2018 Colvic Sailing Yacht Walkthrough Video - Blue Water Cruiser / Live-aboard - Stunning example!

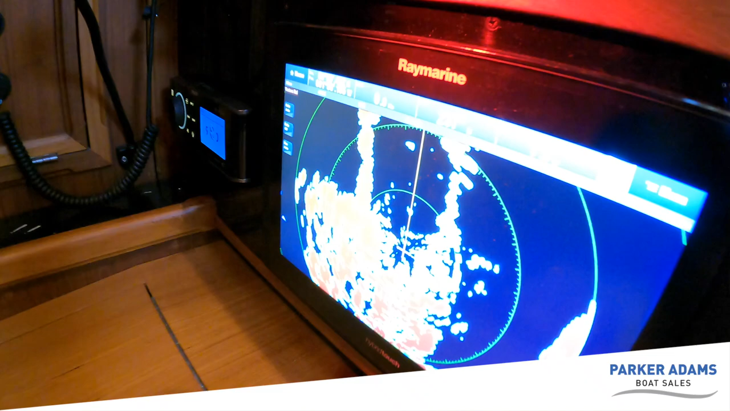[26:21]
you can actually see quite clearly the shape of Port Solent there on the radar. So it's a good system there.